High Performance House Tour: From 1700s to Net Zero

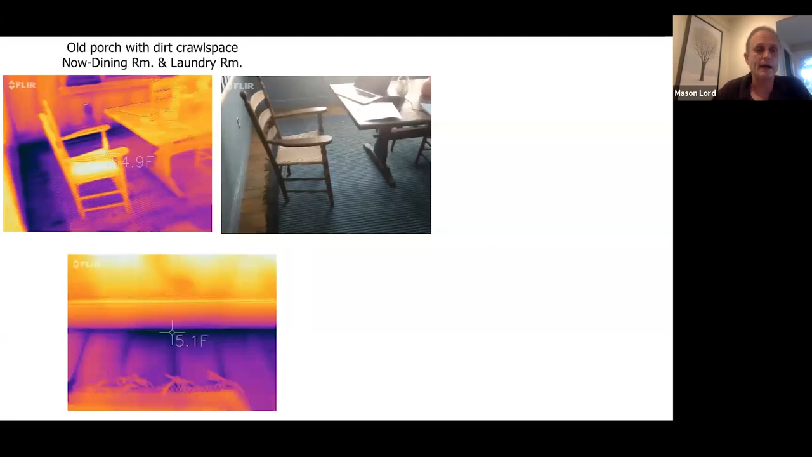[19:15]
and pointed out to them that on this cold February day when they had their thermostat set at 55 degrees, underneath their baseboard, it was 5 degrees. So a great tool,
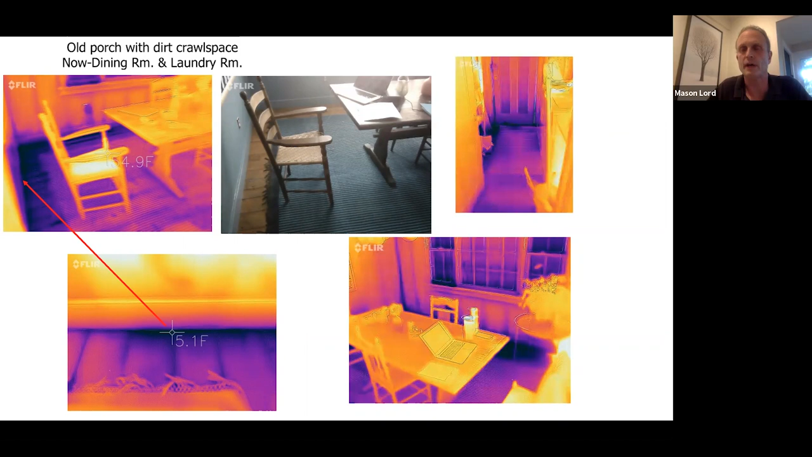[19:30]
and this was the iPhone version of a FLIR IR camera.